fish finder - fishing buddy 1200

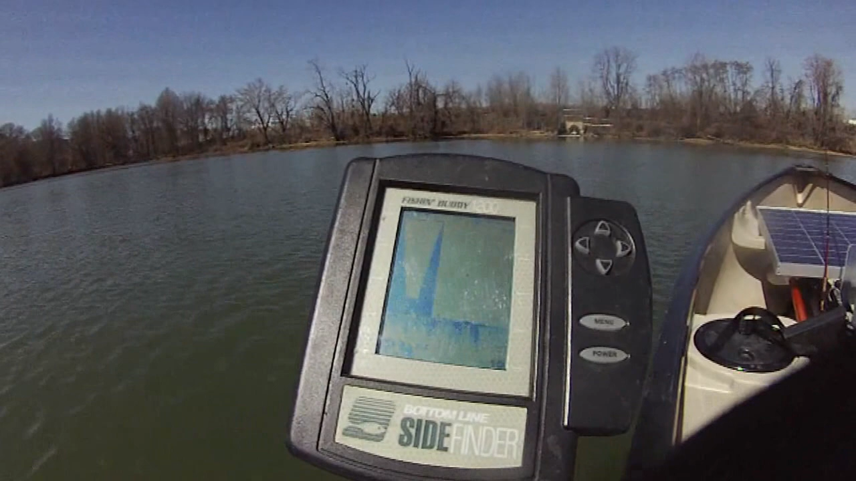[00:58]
We're going to continue searching for crappies, see if there's any fish here. 7.4 feet right now. And no fish at all, 7.3 feet, 7.4. It's very deep. This way is 7.5. So this location is pretty deep, 7.4 feet. But so far no fish. So I don't see any crappie here. So I don't see any crappie here. 7.4 feet.
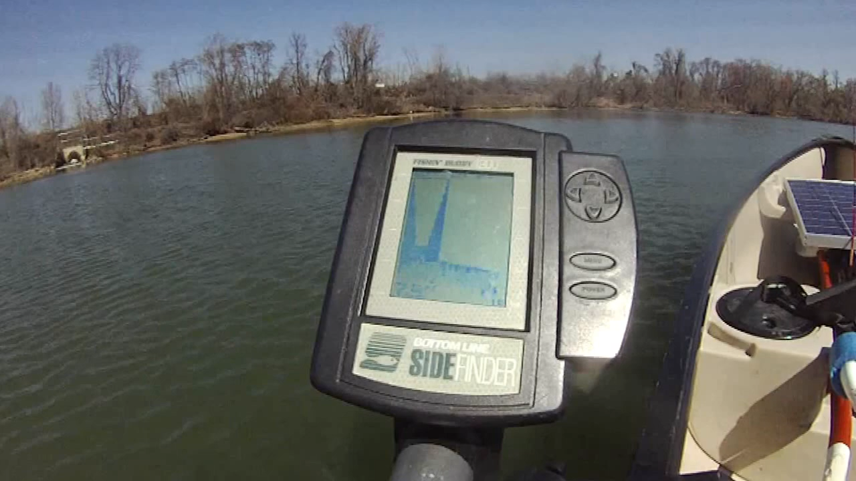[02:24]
No point to catch them. You can't catch them. You know. So 7.4 feet deep right here. Right now. It's a good location. Very deep. Except there is no fish. 52 degrees. The water temperature is 52 degrees.
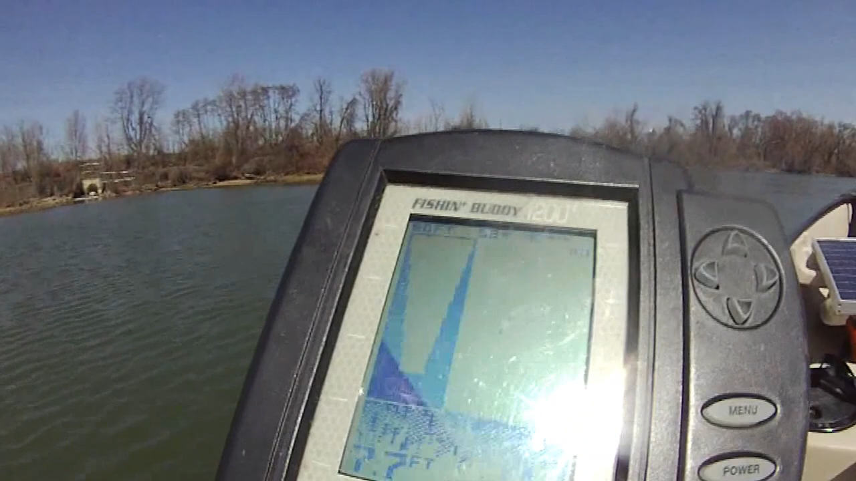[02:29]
I don't know if you can see it. I think you should be able to see it. Fishing body 1200.
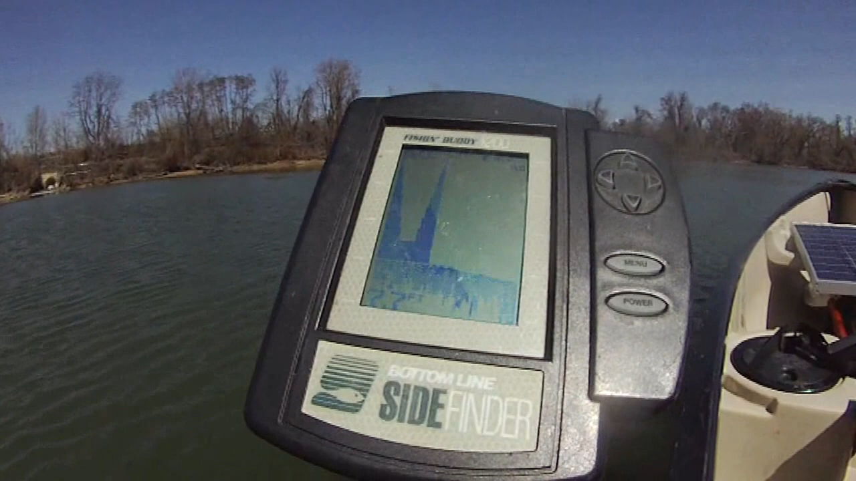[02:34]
Wow. This is 7.8 feet now. 7.8 feet now.
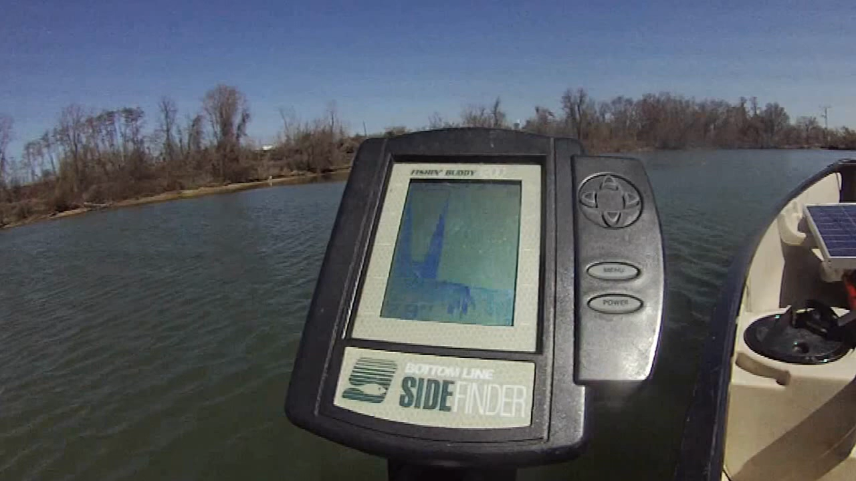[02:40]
Plenty deep here. Plenty deep. 7.7. 7.8 feet. 7.6 feet. But we're not. 7.8. We're not finding any fish at all.
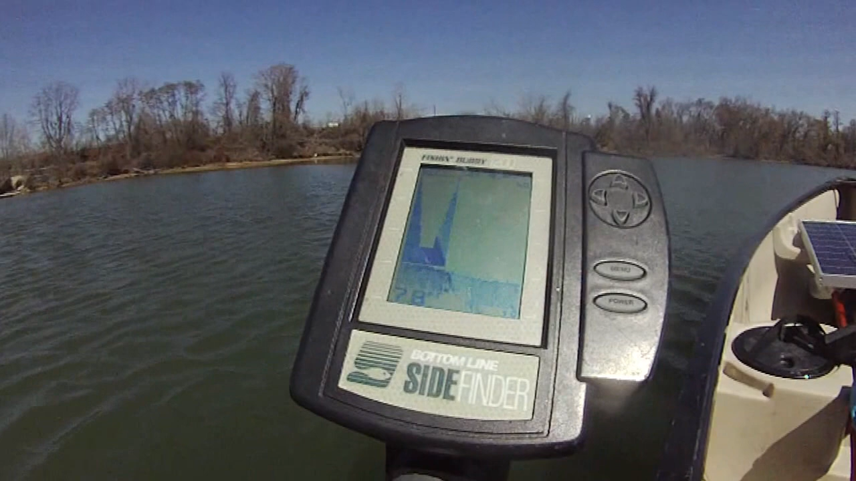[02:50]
So I don't know what's going on here. There's no fish. You know. Fish finders is not finding any fish. It's unbelievable.
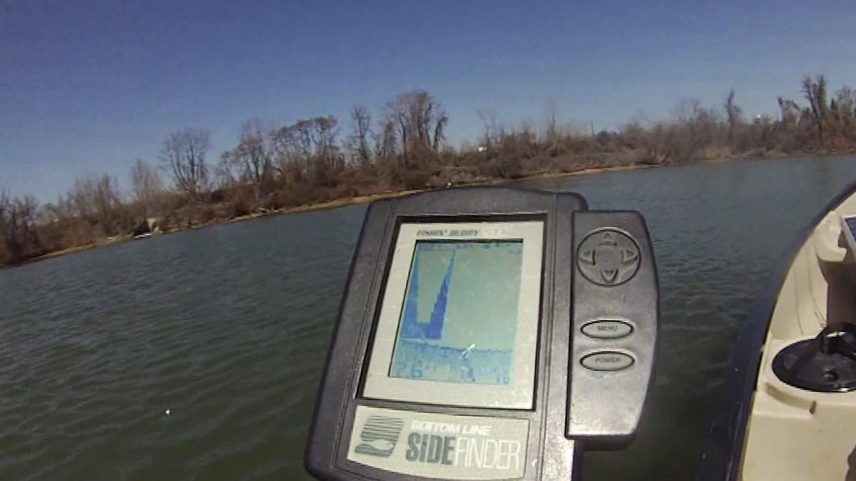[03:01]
It's unbelievable. It's unbelievable. And then over there there's a trunk. There's a tree trunk over there that's sticking out of the water.
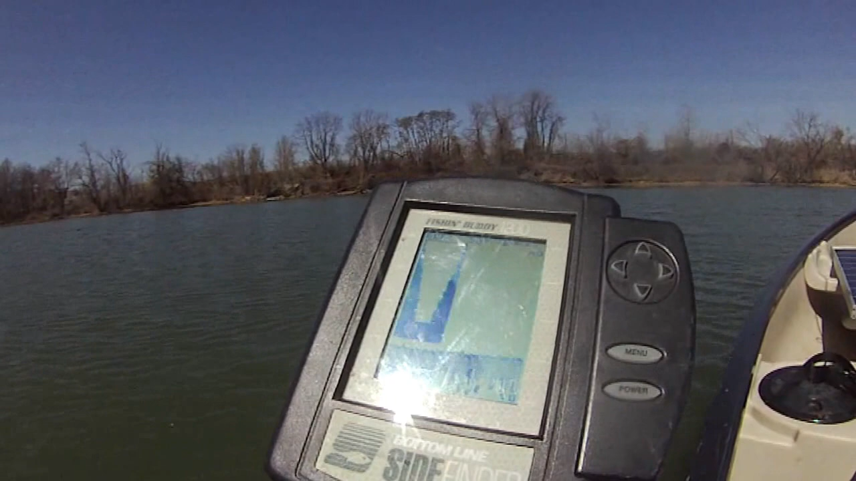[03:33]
So I'm continuing moving towards that side to see if there's any crappies here.
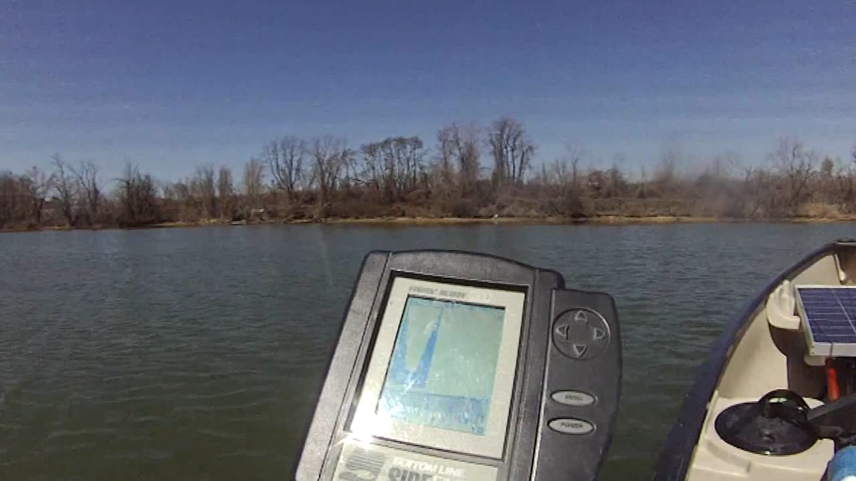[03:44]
It looks like there's no crappies here. 51 degrees. Wow. The temperature is really dropping. This side of the lake I don't know why it's so cold. It's 51 degrees right now. 7 feet deep of water. There's no fish. There's no fish. Happy to report there's no fish. Or sad to report there's no fish. You know. So we're cruising around this lake.
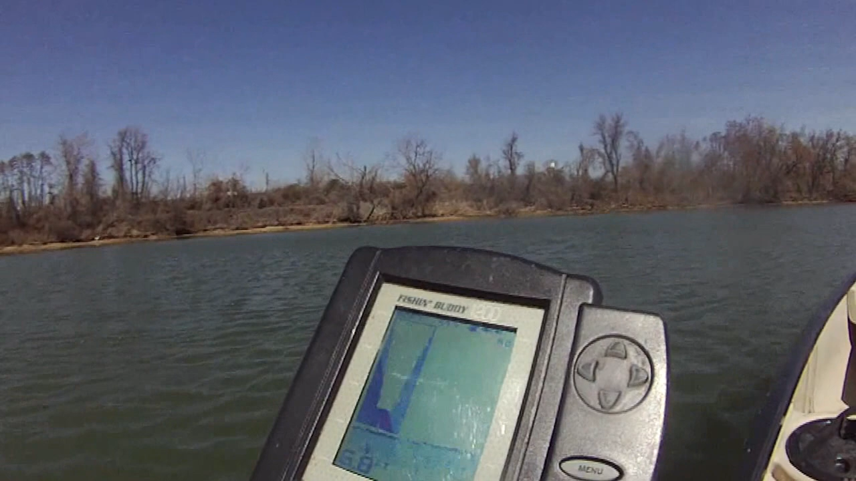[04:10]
Trying to find the fish. But no luck. No dice right now. You know. So we are. Keep cruising around this lake. And hopefully we won't be able to find something soon. It's unfortunate. It's unfortunate. There's not even a fish. I don't know where they're moving. Maybe they're moving to the shallow end.
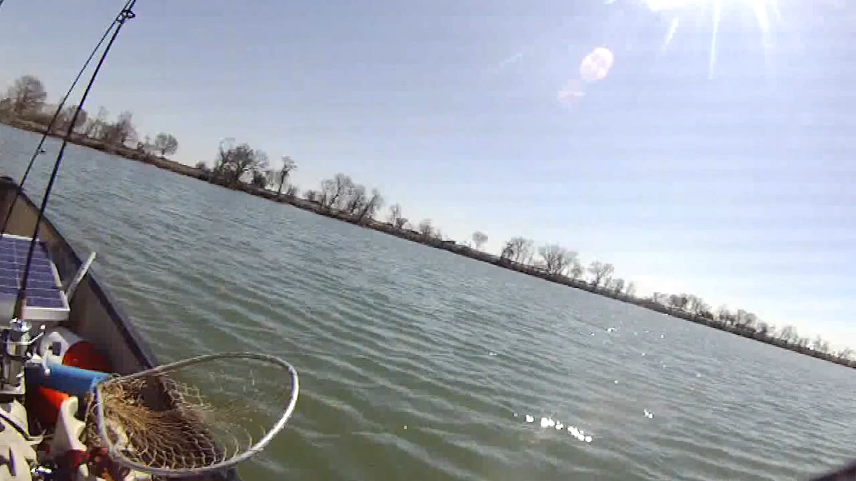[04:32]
In the back. Behind us. We'll go over there to see if there's any fish. In a moment. But for now we'll concentrate. Oh. There's a fish. The fish alarm just alarmed. Just went off.
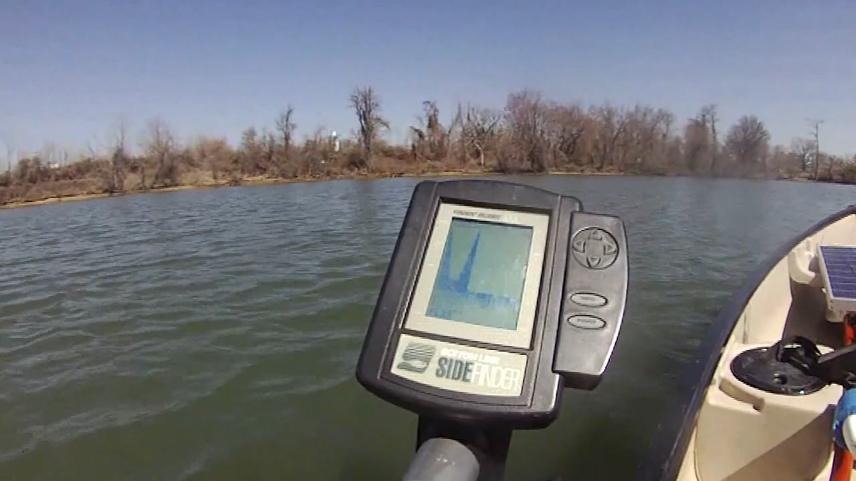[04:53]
But um. Maybe a shadow. I don't know. But um. That was a good sign that I hear something. Oh. There's another one. Right at the bottom.
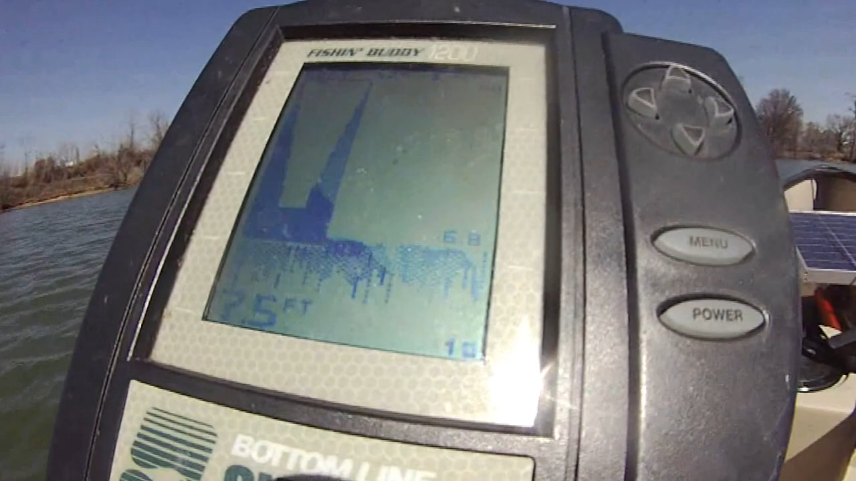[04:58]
On screen: depth 7.5 ft
6.8. See 6.8 feet. Right at the bottom. There's some kind of fish down there.
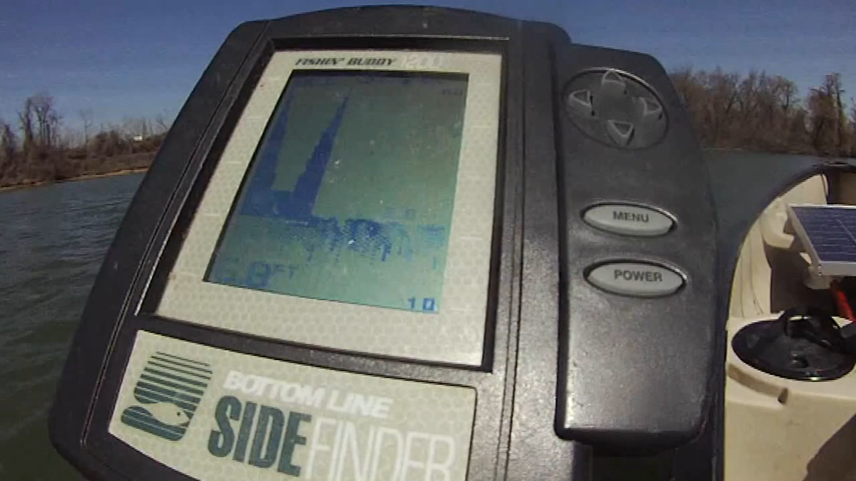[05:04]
But gotta be a catfish. My bet is it's a catfish.
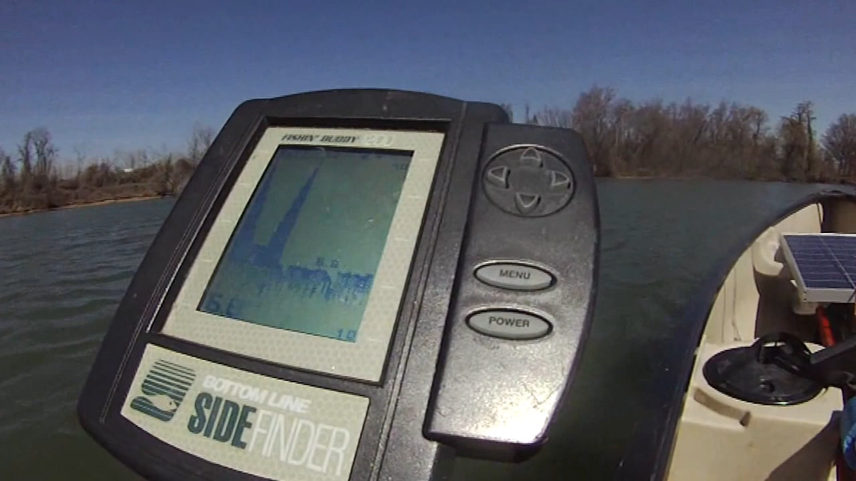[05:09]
But I'm not too keen about catching catfish today. So I'm hoping to catch a crappie.